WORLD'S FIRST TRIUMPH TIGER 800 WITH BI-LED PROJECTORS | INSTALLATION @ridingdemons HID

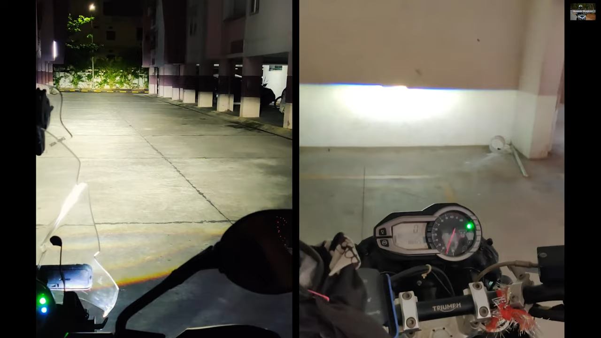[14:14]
is just amazing the output just baffled us it was so nice